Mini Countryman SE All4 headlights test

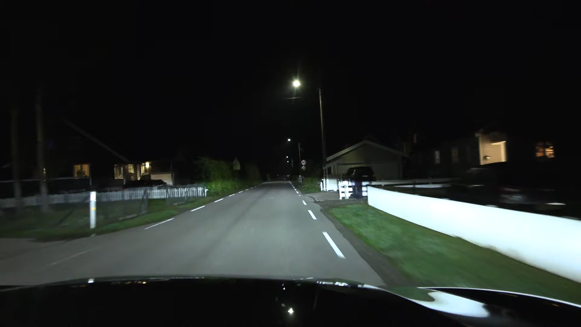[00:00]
Yo, what's up? We are now sitting in a mini Countryman SE All 4 it's called. But anyway, in this video we're going to test the headlights. So, it doesn't have any matrix lights, any adaptive lights, just on and off. But, you know, this is like the sister car along
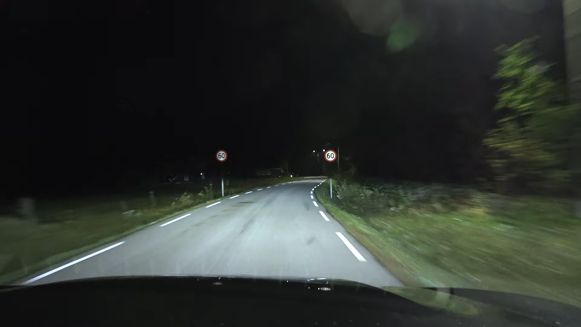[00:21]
with the BMW iX1 and iX3. So, they have the same drivetrain, the same battery. Many similarities, same buttons on the steering wheel and stuff. So, it's basically a BMW, right? So, what about the headlights? Well, let's find out. Okay, we enter the dark side and then boom! Oh! Okay, it seems like they have the same awesome spread and strength as the BMW iX1, iX2.